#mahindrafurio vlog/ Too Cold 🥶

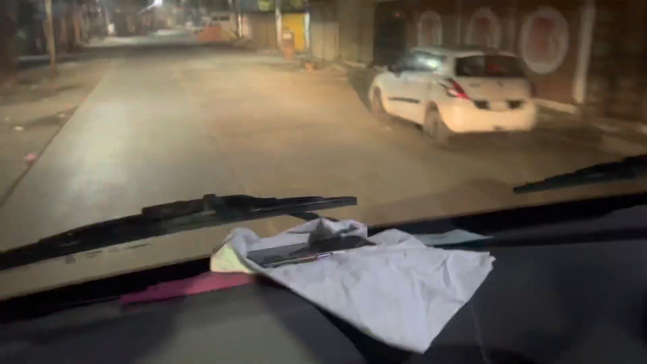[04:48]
सीटी से निकल रहे है है हाँ जाए
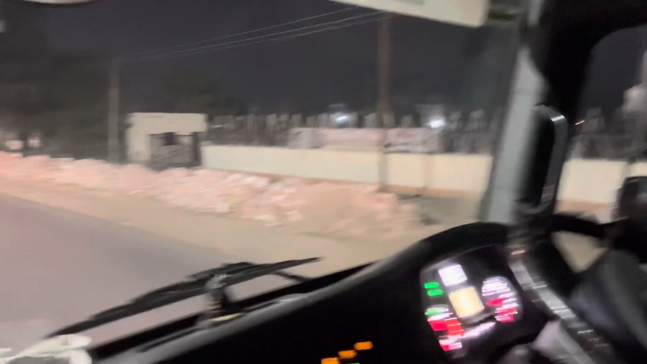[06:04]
यह ना आठ हो गया है तो बाक्या आप देखी सकते हैं कहा आज पर और आगे गाड़ी आई रही है वो लाइट दिख रही है उसकी बस